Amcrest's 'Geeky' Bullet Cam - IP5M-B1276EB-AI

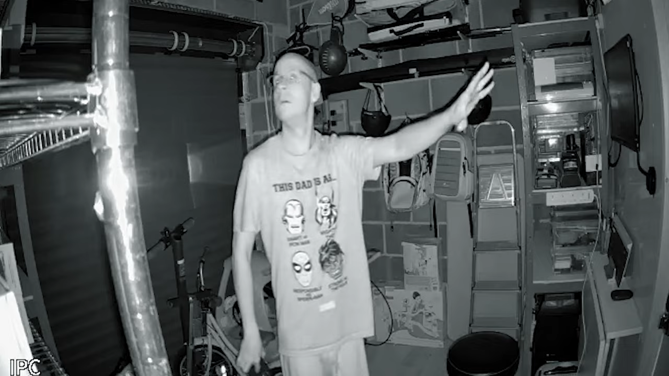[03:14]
This camera offers all you would expect to see, such as night vision and color night vision via the use of a built-in spotlight, human and vehicle detection, and detection zones, but it has no support for any smart home assistants currently.